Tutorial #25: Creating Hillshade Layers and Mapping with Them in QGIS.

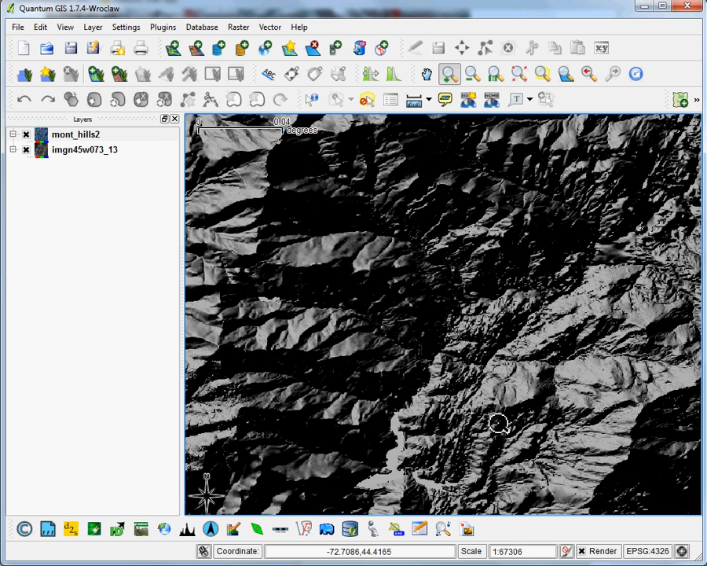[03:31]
There are a couple of things we would do with this to make it more cartographically pleasing, because you can see the defaults are pretty stark. The contrast is great. Basically, the simplest thing you can do is increase the transparency before you lay any data on top of this.
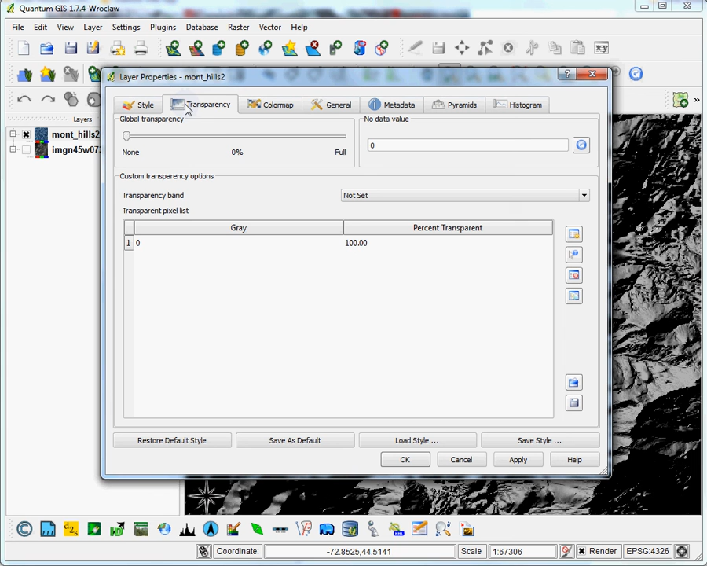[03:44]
So let's say 50% transparent. Hit OK.
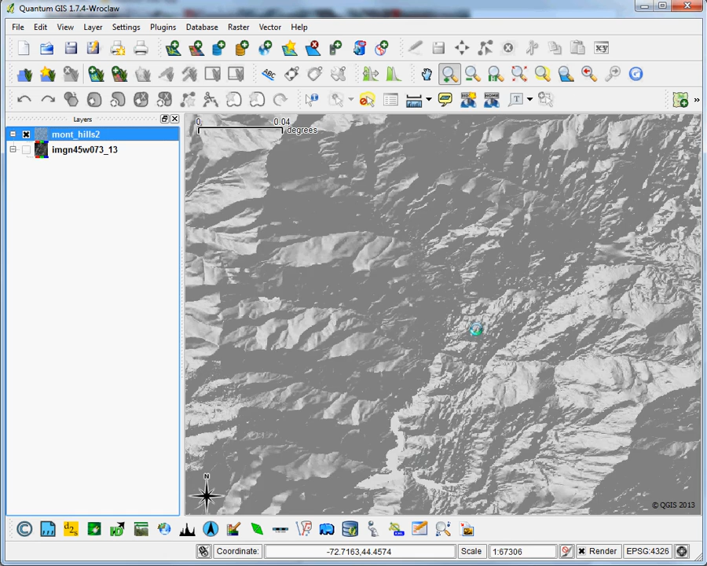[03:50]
You can see it mutes the colors a lot more. And just so you can see how you might combine this with a thematic layer. I'm going to add a state land cover layer for Vermont. This is a very coarse resolution data set.